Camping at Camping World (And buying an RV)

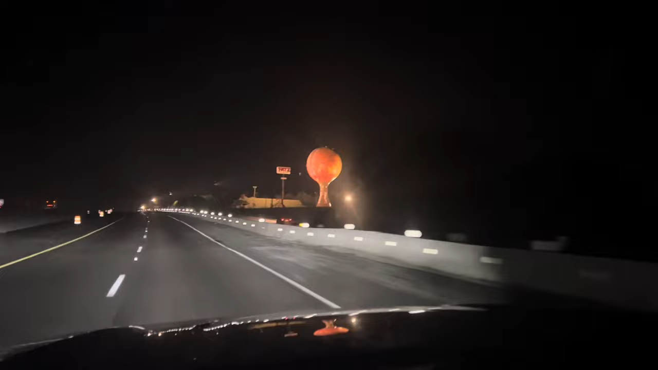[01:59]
Look at that, big old peach. There we go, coming into Georgia.
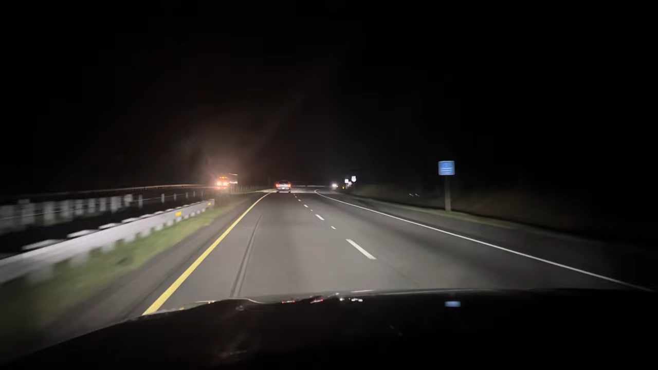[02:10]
Woo, almost there. Just got off the highway. I'm right down the road from Camping World.
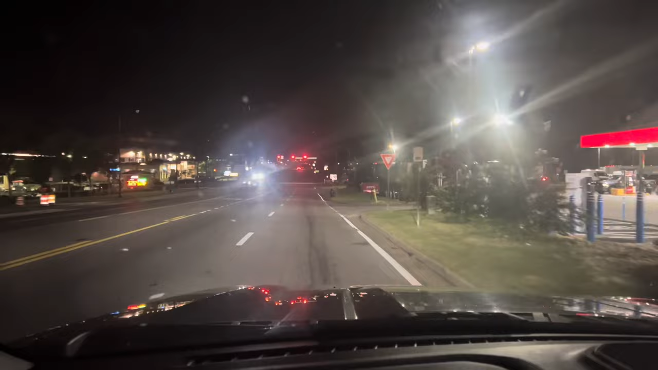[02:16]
Gonna make a quick pit stop to use the bathroom.
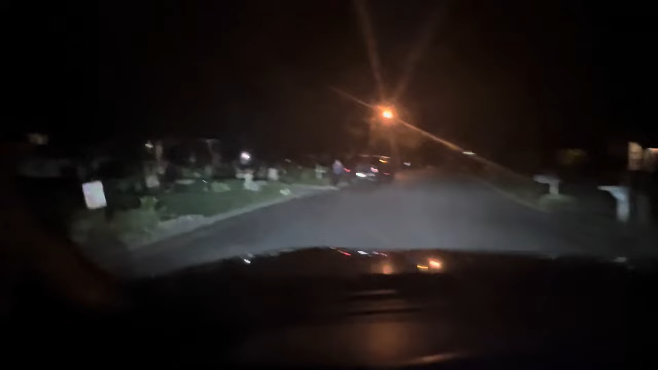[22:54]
Yeah, there's the whole family. Jeez. Yeah.